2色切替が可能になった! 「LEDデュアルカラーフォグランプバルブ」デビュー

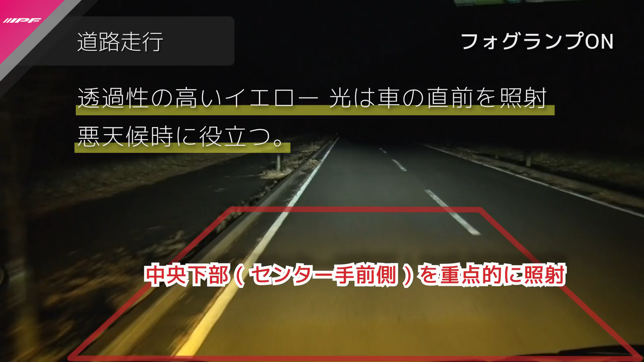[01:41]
悪天候時に車の直前を重点的に照らす、そういう配光パターンになっています。白い光の方は、ヘッドライトのロービームの少し手前を、ちょうど暗くなるところですね、そちらを、ワイドに、照らすという形で、